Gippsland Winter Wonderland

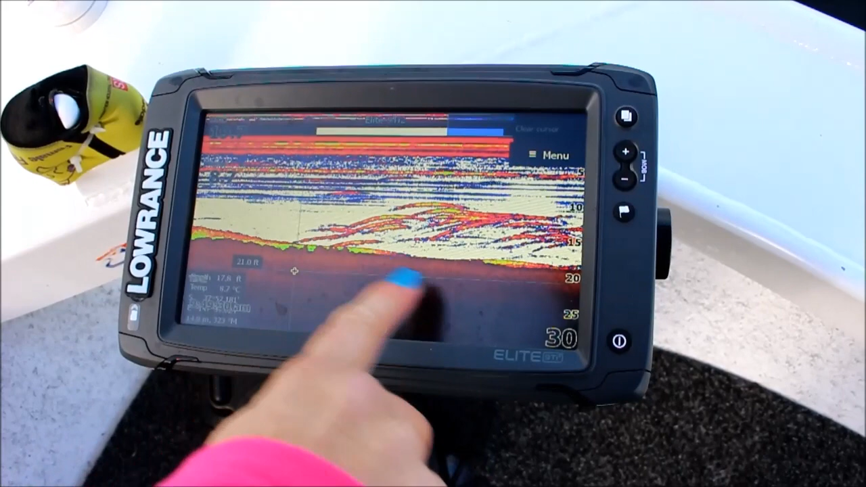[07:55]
look at the sounder all these arches are brim they're all stacked up it's it's really important to have great electronics you know
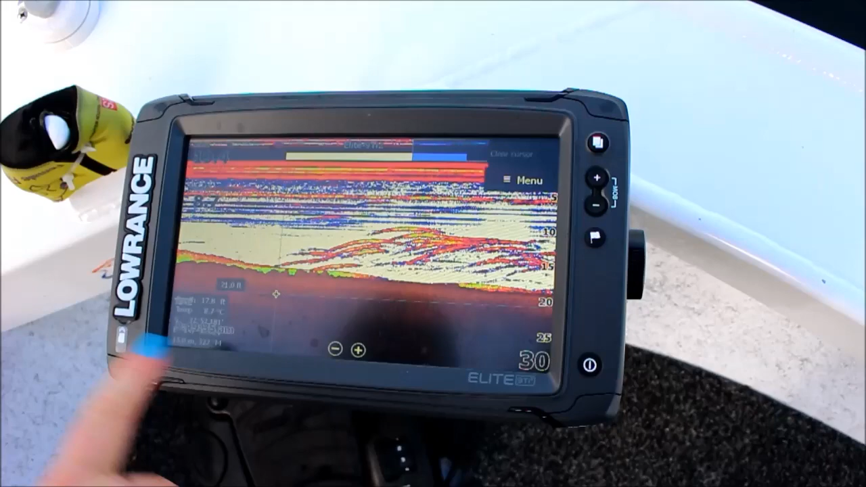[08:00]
this is a lawrence ti2 it's really worth it look at those arches